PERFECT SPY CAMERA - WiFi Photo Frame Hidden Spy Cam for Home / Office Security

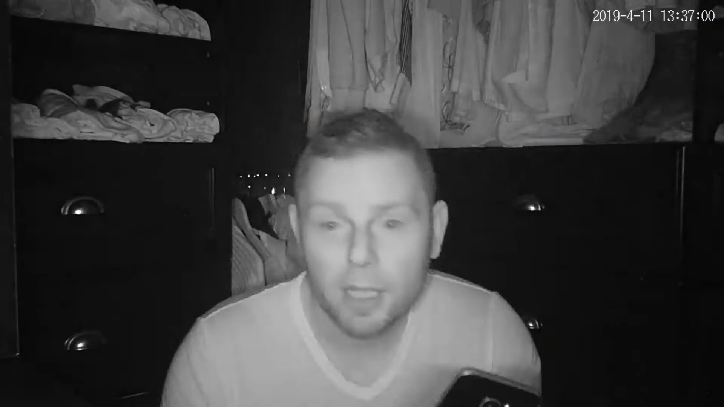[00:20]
so here is our night footage
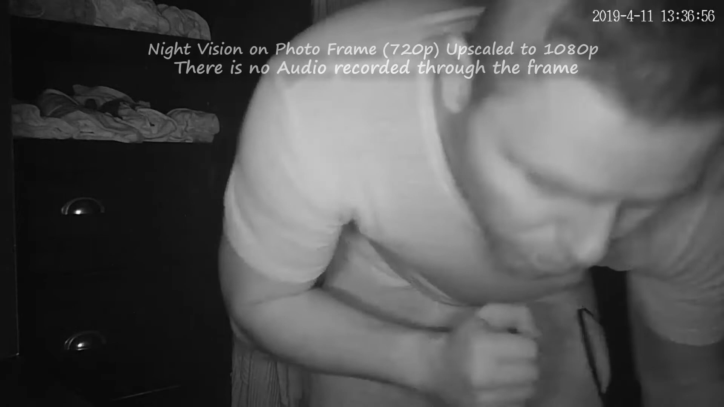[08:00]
allowed us a little display thumbnail so we would be able to really quickly browse to